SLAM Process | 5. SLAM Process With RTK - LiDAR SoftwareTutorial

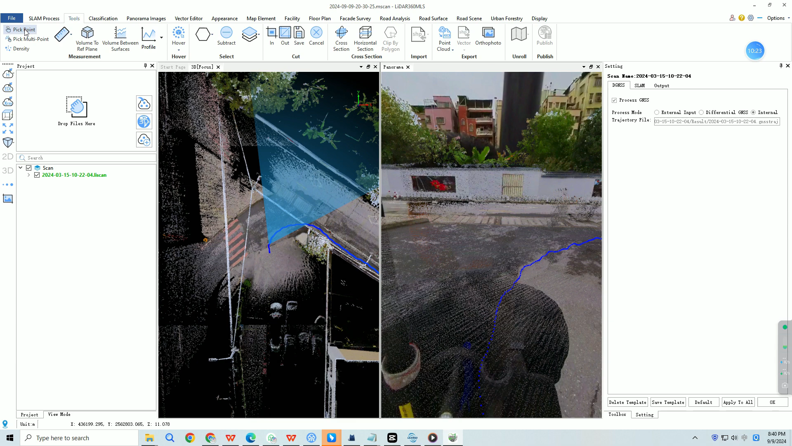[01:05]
We can see that this point cloud is in absolute coordinates.
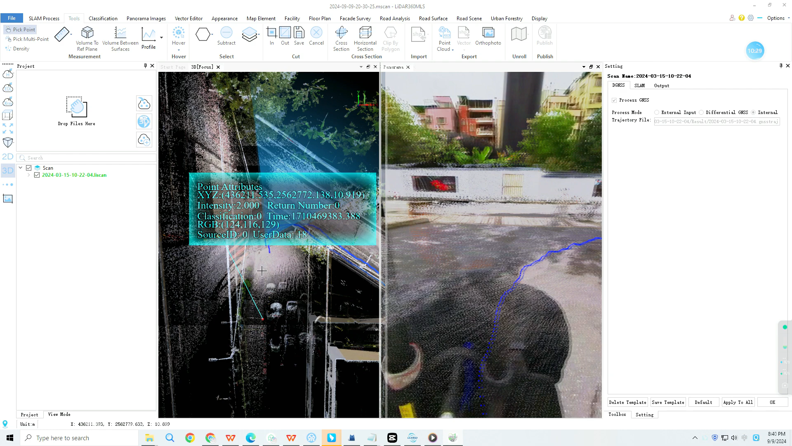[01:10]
We can right click the trajectory file on the left side. Display by quality.
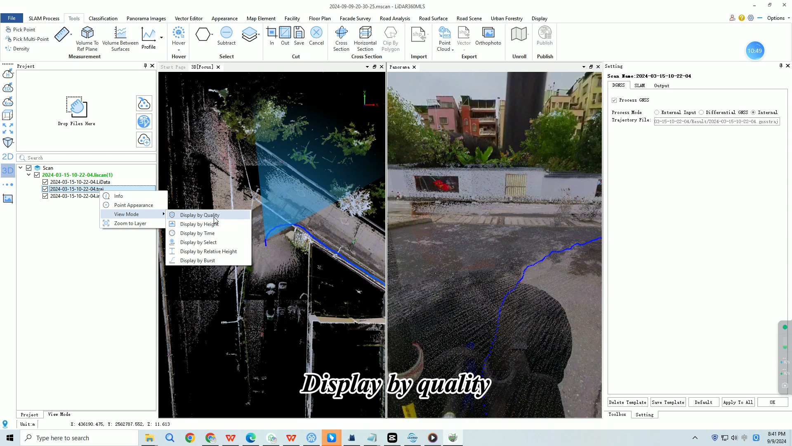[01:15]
Uncheck the zero value. Click apply.